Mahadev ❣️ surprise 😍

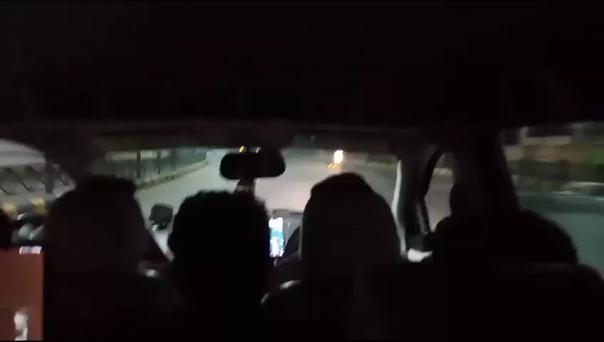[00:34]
तो दोस्तों हम लोग जा रहे हैं, देख रहे हैं आप लोग, अभी नेशनल हाईवे पे हैं।